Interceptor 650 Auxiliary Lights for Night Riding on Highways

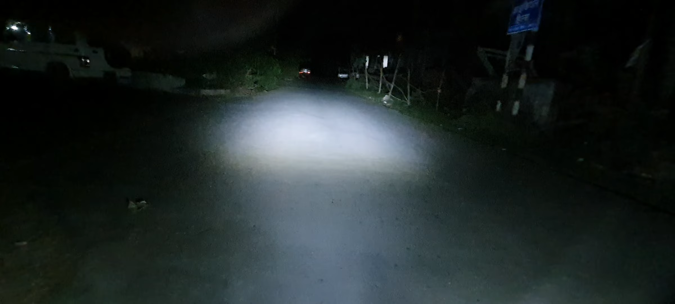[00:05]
अभी यह पिछ डार्क है और यह मैंने अभी अपने बाइक का
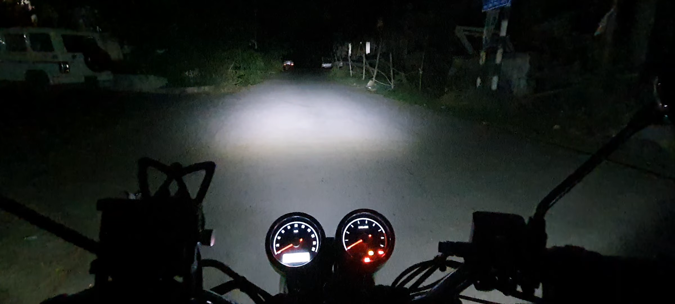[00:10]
headlight जलाया है LED बल्ब है इसमें और यह LED बल्ब है यह लोवर है यह डिपर है और यह अपर है लेकिन अभी what I am trying to show is the auxiliary light अब यह एक auxiliary light मैंने लगाया है एक और यह तूसरा मेरा auxiliary light है